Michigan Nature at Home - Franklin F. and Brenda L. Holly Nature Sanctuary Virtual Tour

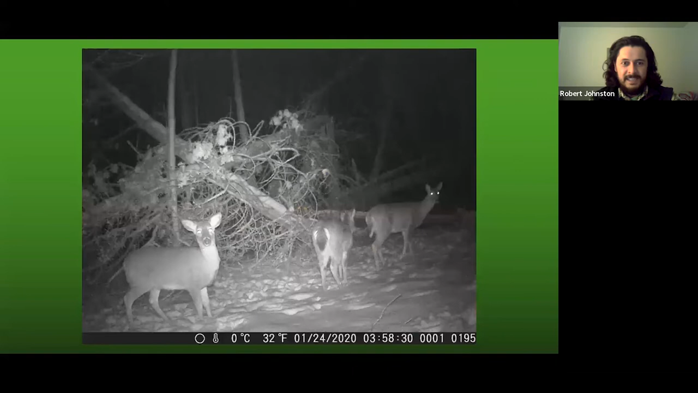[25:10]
Um, this was a, uh, a white cedar that had, uh, blown over.
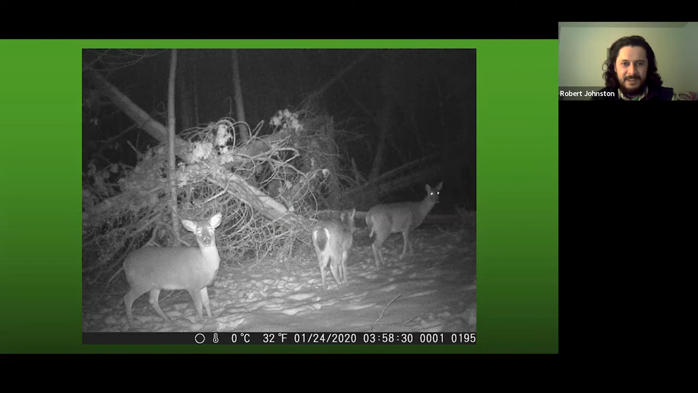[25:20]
And so I figured the deer would have been very interested in browsing off some of the newly accessible, uh, branches. So I set up the trail cam and caught these, uh, these visitors.
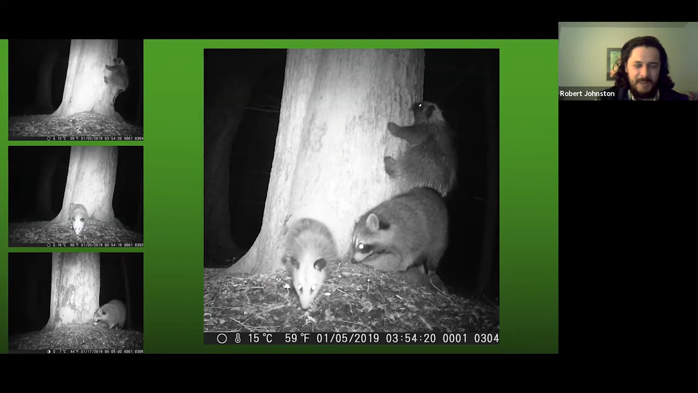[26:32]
We, uh, we definitely saw the porcupine. We also saw possum and a raccoon. I did this little goofy composite of all three hanging out, um, which they definitely did not do at the same time. Uh, then we caught our porcupine in action.
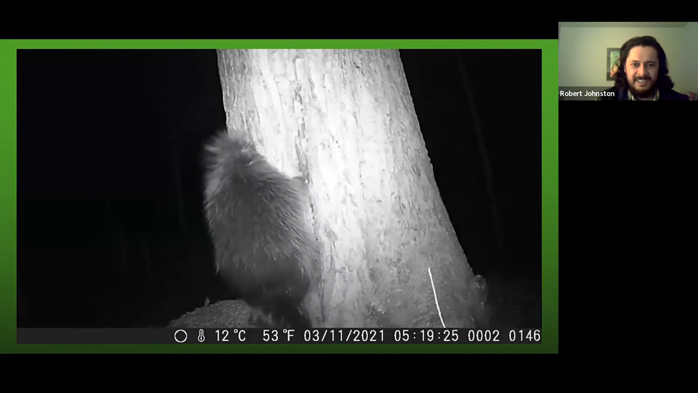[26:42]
Look at it go. And so that's, uh, those are the animals that we've seen so far.